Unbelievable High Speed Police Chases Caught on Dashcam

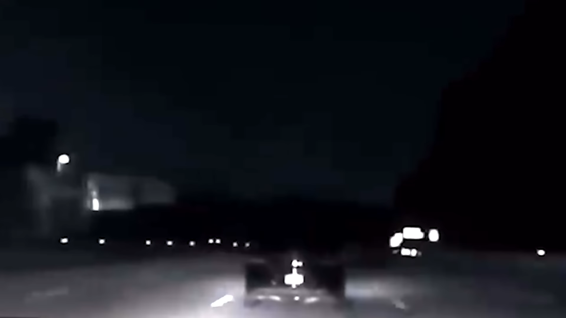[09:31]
time slipping away like a pro racer the
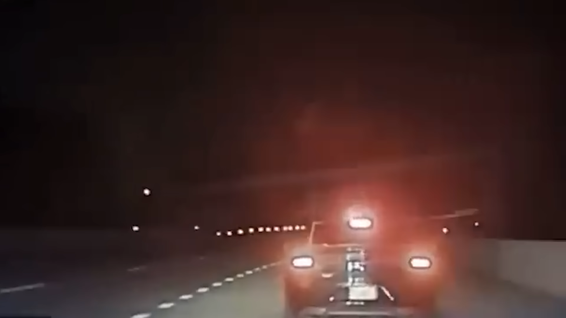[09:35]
driver even played games with the
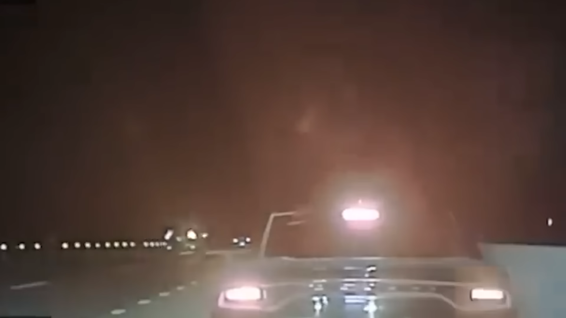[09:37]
cops pulling over and then taking off just as they
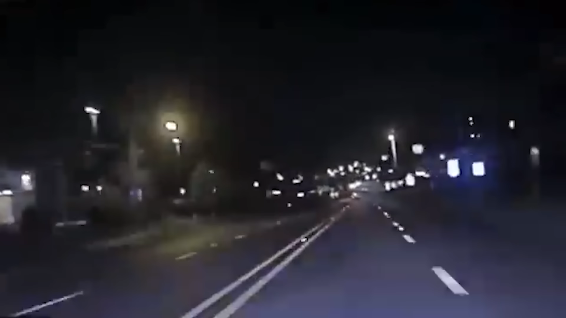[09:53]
smoothly merged onto the highway leaving the cop chasing no one the charger driver was a pro and seamlessly blended into traffic and escaped the capture every time but
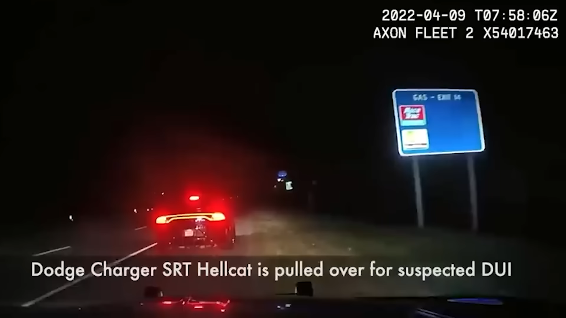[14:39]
dodge charger hellcat for a suspected dui as the deputy approached
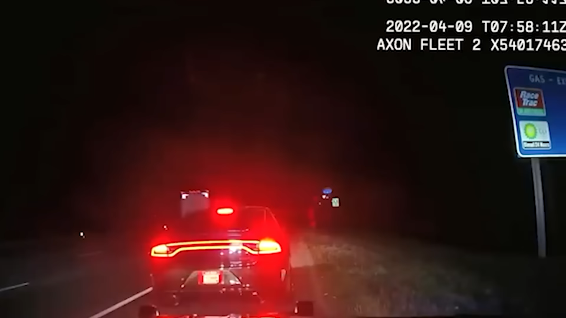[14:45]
the suspect floored it and kicked off a high-speed
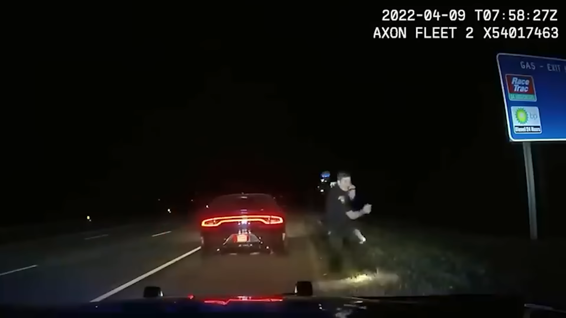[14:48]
chase within moments more police
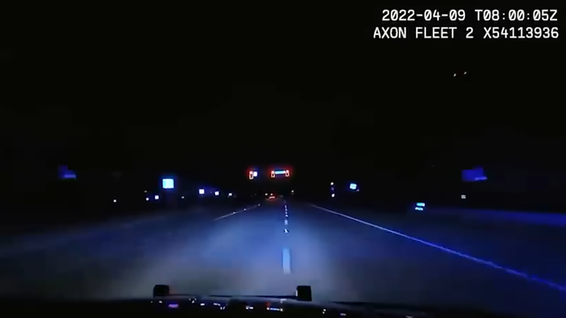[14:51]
officers within moments more police officers joined the pursuit the hellcat weaved through traffic at blistering speeds its powerful engine was roaring the chase was intense with the charger pushing its limits but this time the deputies had a plan one deputy deployed spike strips at high speed and the hellcat's tires hit them perfectly despite the damage the suspect kept going for a few more wild minutes finally the charger limped to a stop on the roadside deputies swarmed in and the driver was swiftly apprehended
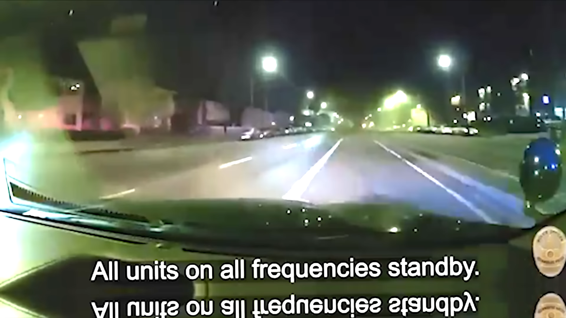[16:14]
chance but eventually the dude lost control at
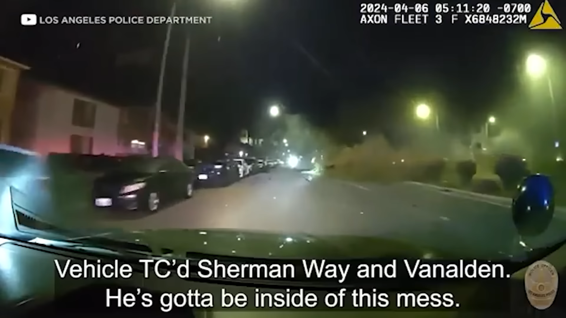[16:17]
an intersection and crashed into a bunch of trees and just like that the wild two-minute pursuit came to an end